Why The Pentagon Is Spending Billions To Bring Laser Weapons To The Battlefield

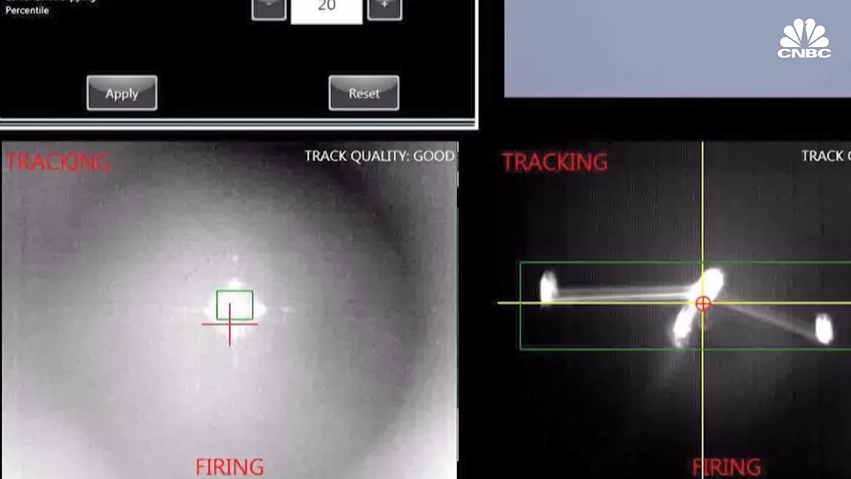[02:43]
inflict heat damage on whatever target you want. But because it takes time to inflict that damage, it does have some issues with, you know, you have to stay on target.